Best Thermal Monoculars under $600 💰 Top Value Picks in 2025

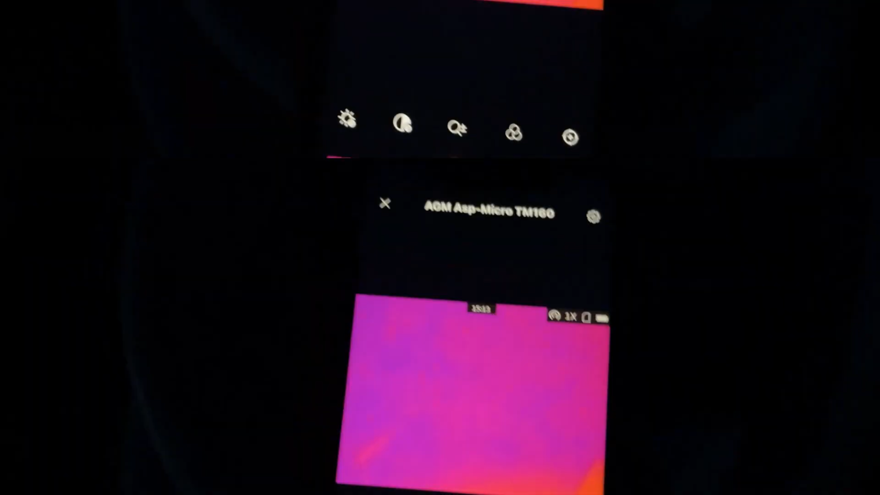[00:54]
Users love its simplicity and durability, though the lower resolution limits detail at longer ranges.
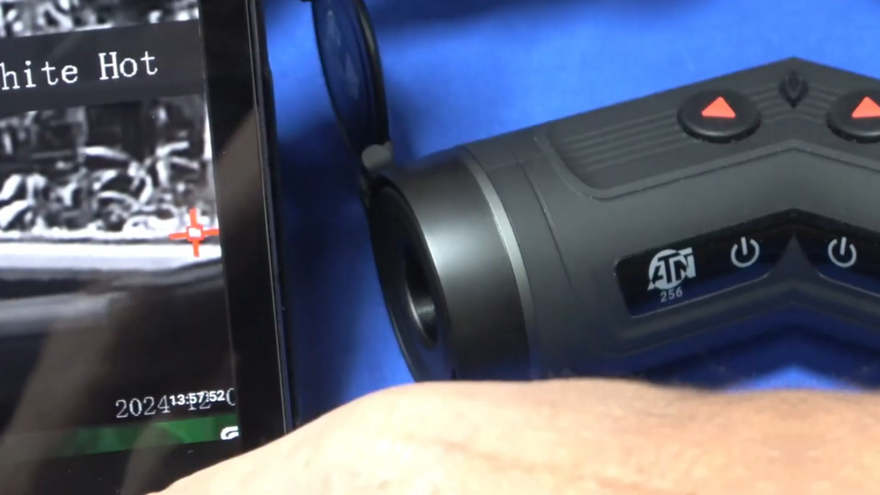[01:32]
Some users report minor software glitches,
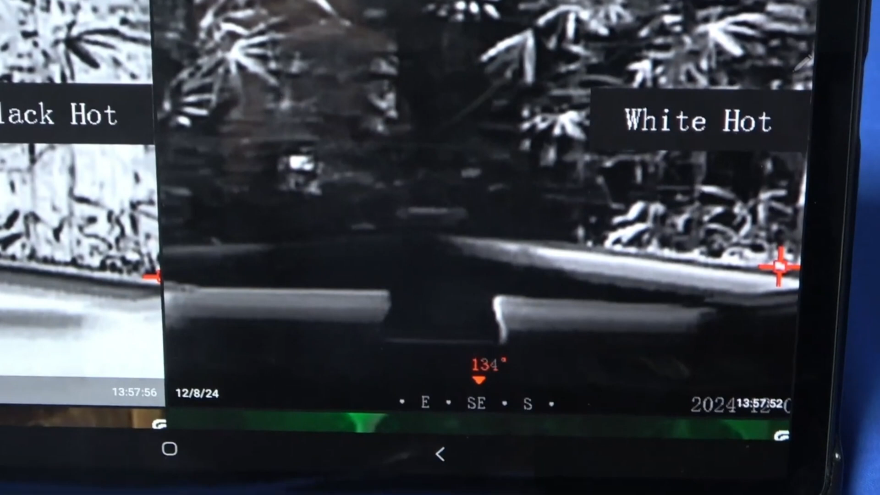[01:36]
but its clarity and build quality make it a top pick for enhanced thermal imaging. Finally, FLIR Scout TK-X.
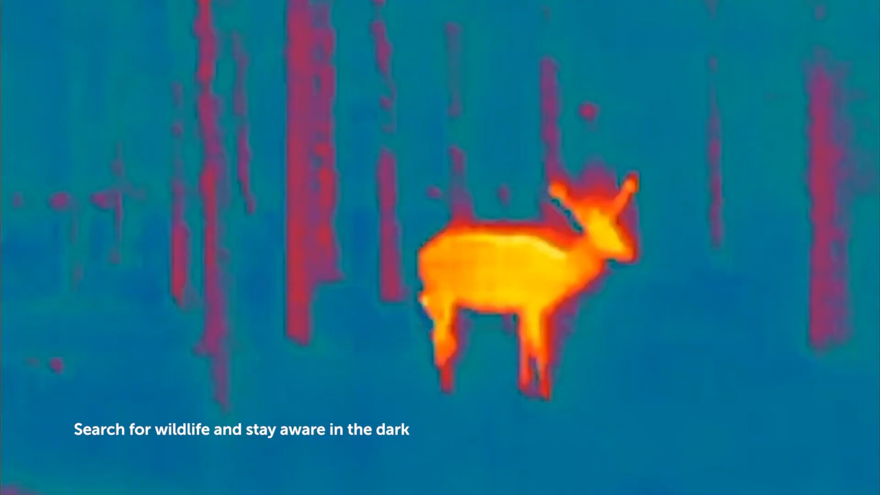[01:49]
With a 160x120 resolution and 9Hz refresh rate, it detects heat signatures up to 100 yards away.
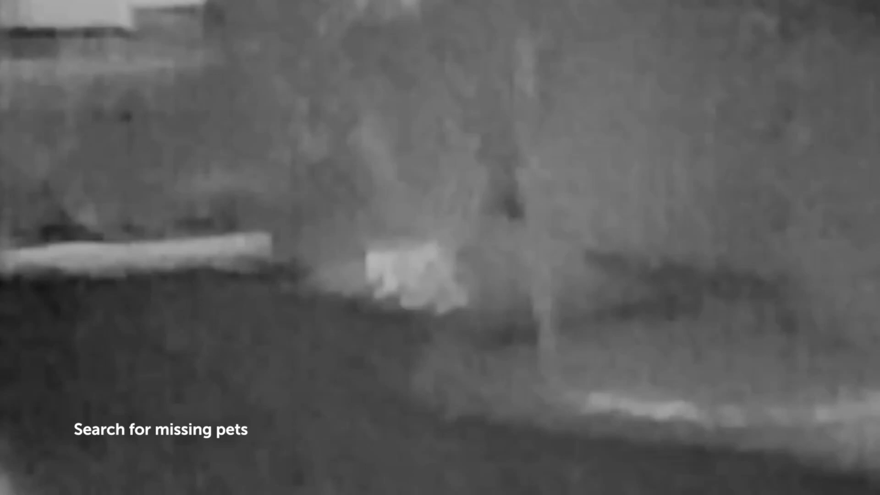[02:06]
The lower refresh rate may cause lag with moving targets,
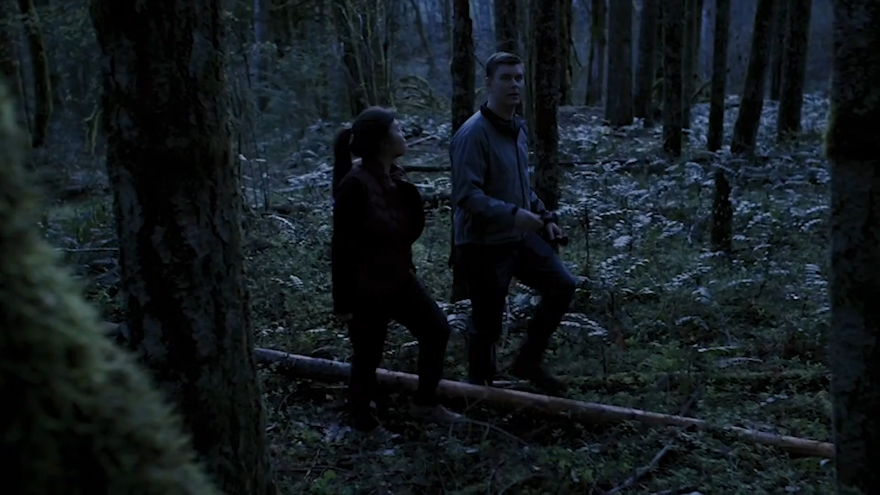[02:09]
but its rugged build and simple four-button
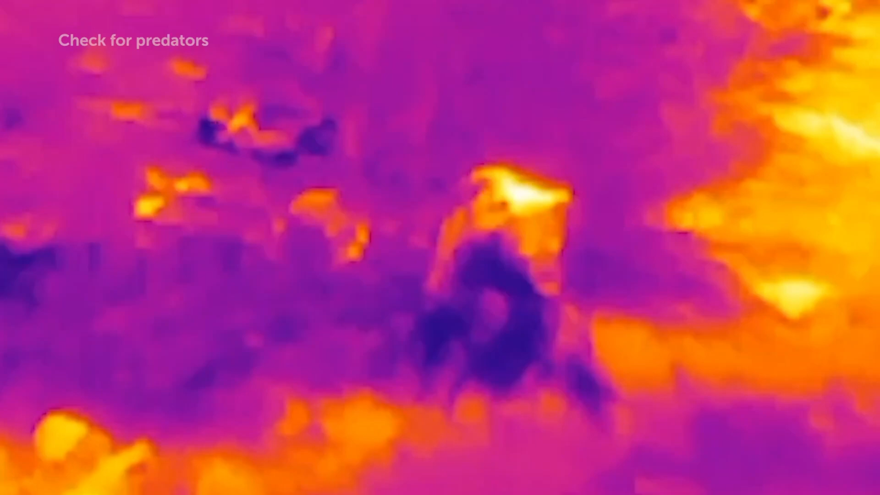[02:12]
interface make it ideal for basic nighttime observation or home security.